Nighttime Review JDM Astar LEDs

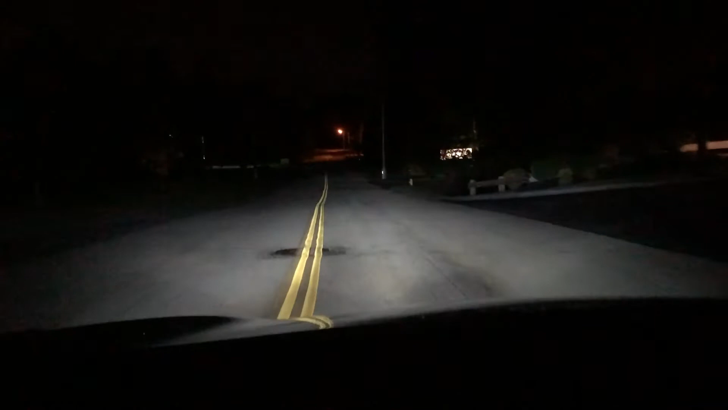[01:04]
as you can see as I'm driving down this sort of dimly lit road they cast a pretty far light and pretty wide across the road as well turn my high beams back to low beam I mean okay one thing I do like about these headlights is especially street signs on the highway the LEDs do illuminate them from a noticeably further distance